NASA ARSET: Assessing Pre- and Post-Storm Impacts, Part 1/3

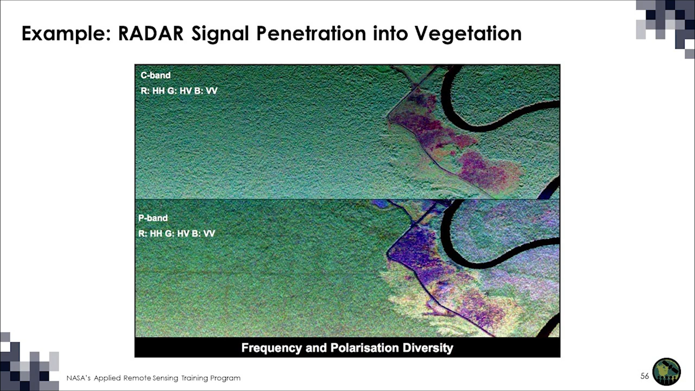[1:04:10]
And you can see when you compare both of them that there's more detail in the P band image. Remember, the longer the wavelength, the greater the penetration of the signal through the vegetation canopy. So the bottom image has more information about those densely forested areas. And again, here's another example on the radar signal penetration into vegetation. And this is a radar image at C band, L band, and P band from an airborne sensor called AirSAR. It's a NASA airborne sensor.
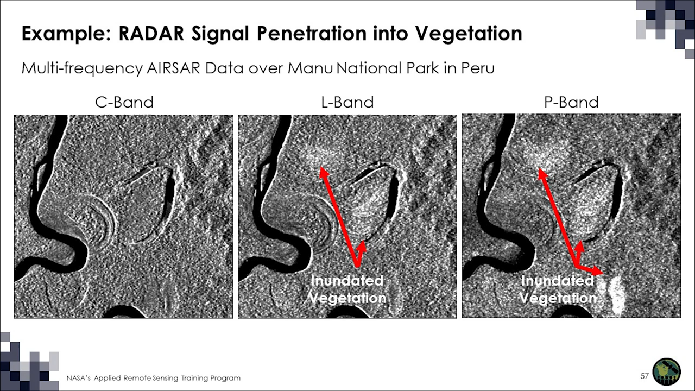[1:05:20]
You can hardly see any inundation in the C band image. So next I'll talk about the radar signal interaction with the surface.
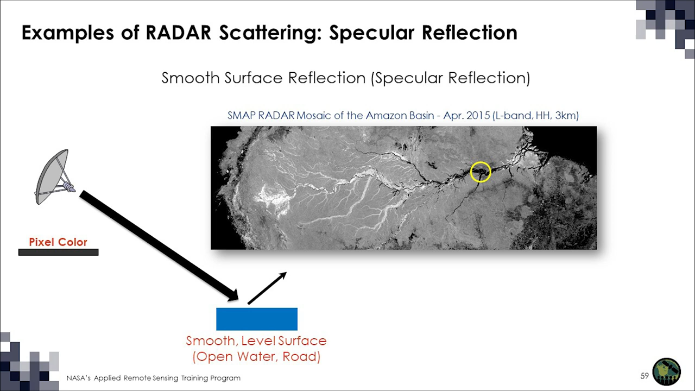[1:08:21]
Okay, so that's just a very smooth surface where the energy of the satellite, that signal, is being reflected away from the radar system. Appearing dark on the image. And the next mechanism is surface reflection, rough surface reflection. So these are areas that are dark, but they're not as dark as open water. And so these are probably areas that have been deforested or they're tilled agricultural fields.
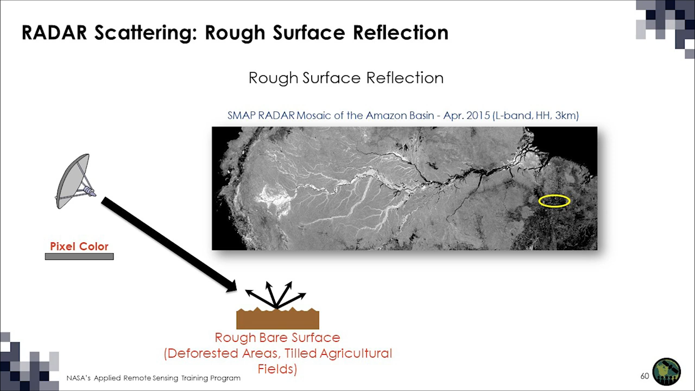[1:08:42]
So there is some level of roughness in these areas. And then there's volume scattering. And these are areas where there's vegetation and the signal interacts with multiple components within the vegetation. So vegetated areas tend to have an even higher backscatter. They're even, the pixel level brightness is even higher.
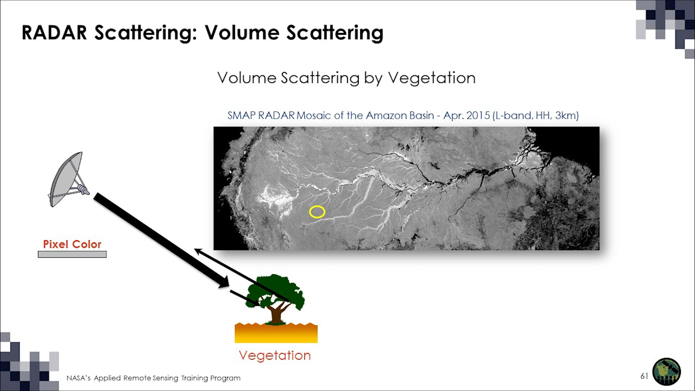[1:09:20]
And you can see here the yellow circled area is an area where there's forest. And you can see that it's even brighter than just a simple rough surface. Okay, and then the final scattering mechanism is double bounce. And this occurs when you have two smooth surfaces creating a right angle that deflects the incoming radar signal off both surfaces. And most of the energy then is returned to the sensor. So this, if you see double bounce in urban areas and in inundated vegetation.
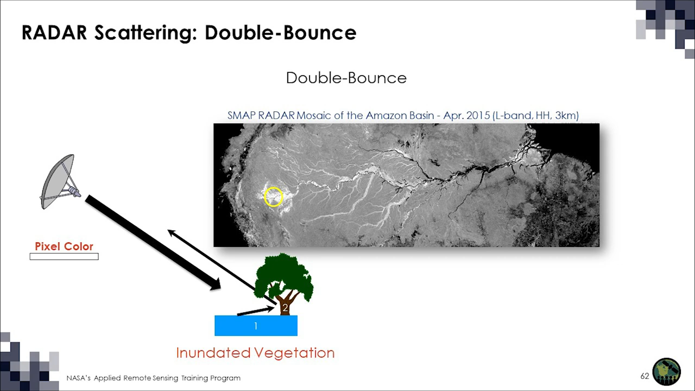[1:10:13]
So this is all vegetation where there's standing water above the soil surface. And so that's why radar really is ideal for looking at wetland ecosystems and inundation dynamics of these systems. So I want to briefly touch on an important characteristic of the radar signal.